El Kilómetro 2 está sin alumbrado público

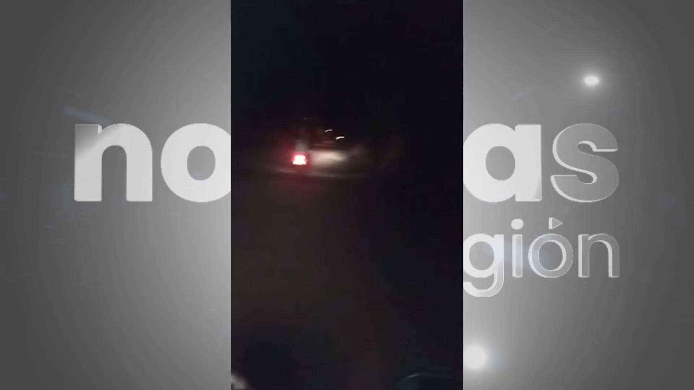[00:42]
Y hasta las matas de Guadva donde el señor quiere adquirir las lavadoras y las otras también están todas apagadas.